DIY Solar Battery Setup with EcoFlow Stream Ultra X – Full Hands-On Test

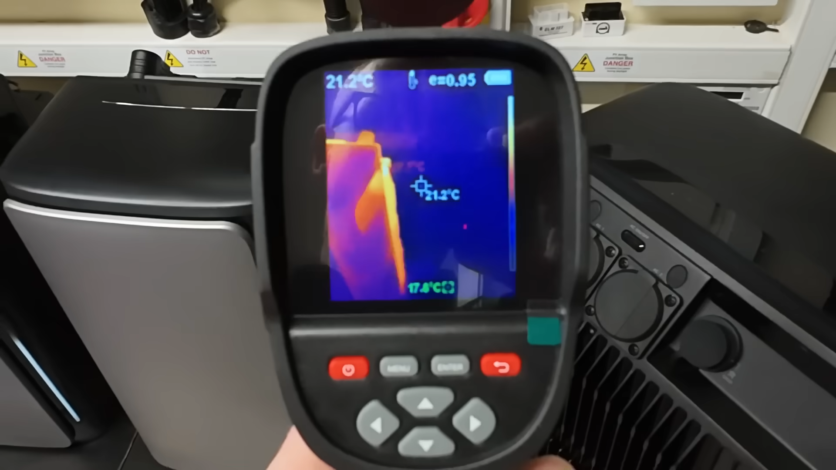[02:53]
On screen: spot 21.2°C
So these devices are just passively cooled so they don't have any fans which makes them quiet and easy to sight
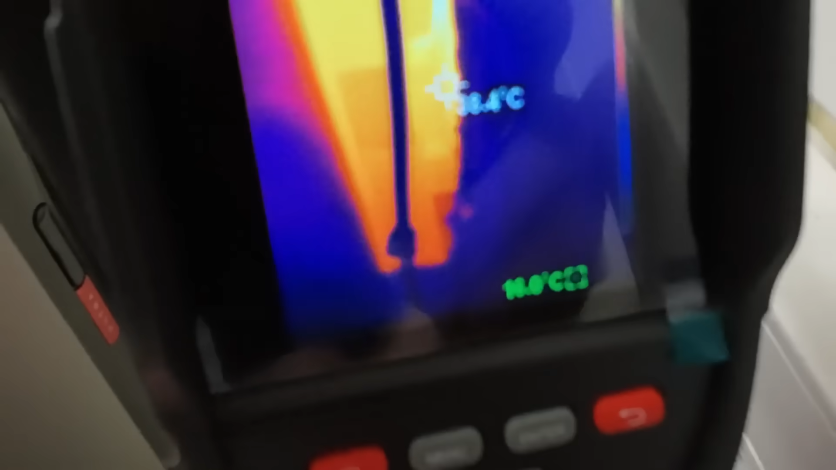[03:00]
in various locations because you don't have to worry about any noise but as you can see it gets quite warm.
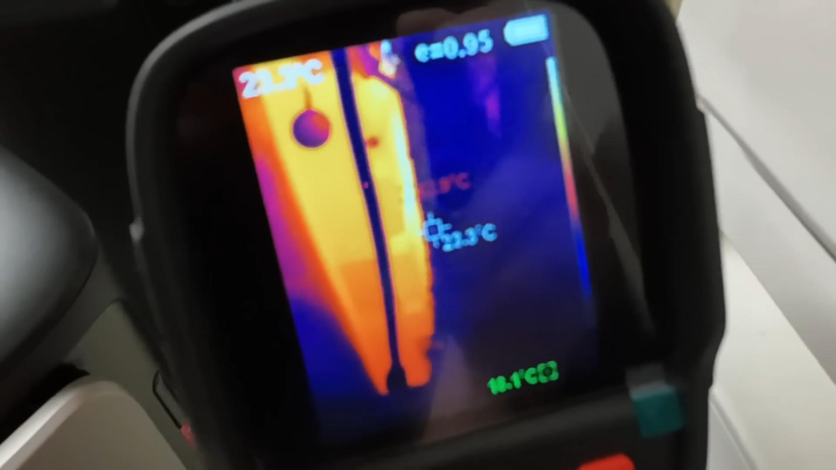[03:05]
The heatsinks are very warm to touch.
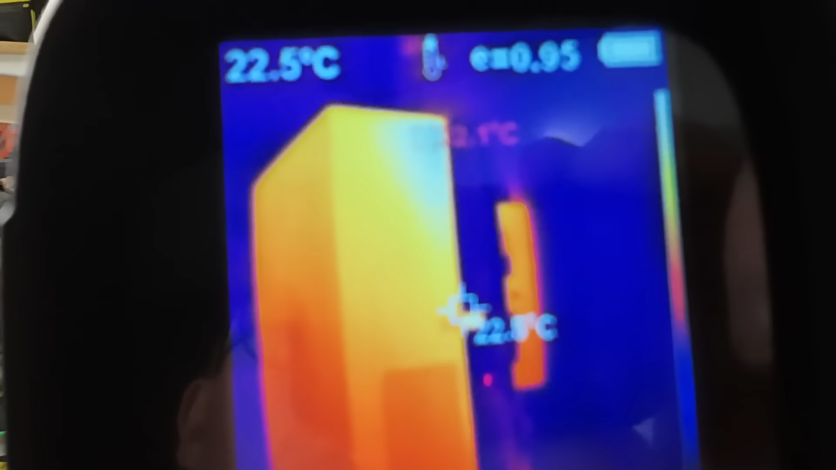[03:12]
On screen: spot 22.5°C
Here's my big solar inverter which also gets extremely warm
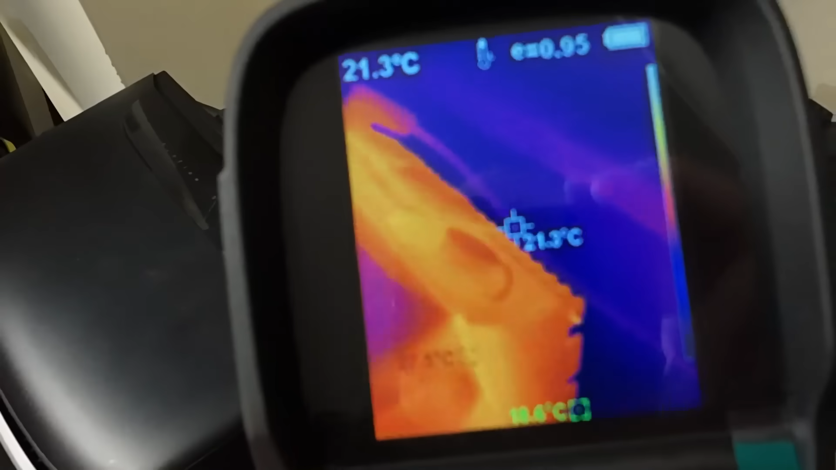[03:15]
On screen: spot 21.3°C
and as you can see so the Ultra is clearly doing all of the
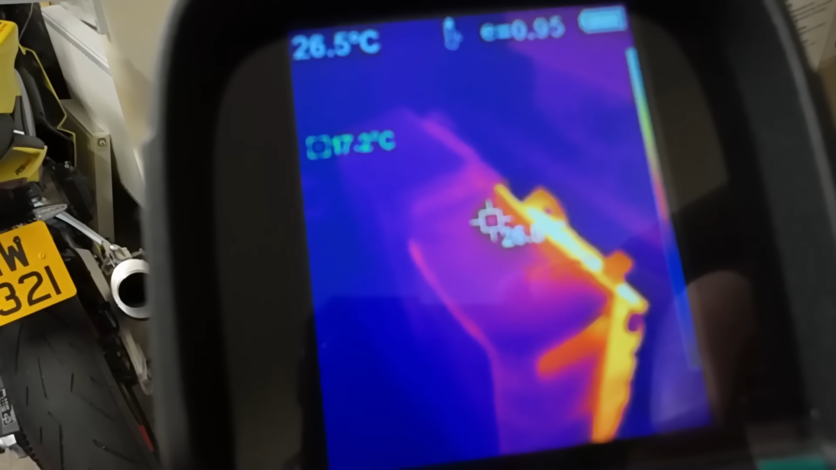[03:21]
work at the moment I've just got two solar panels connected to it but the Ultra is the one that is connected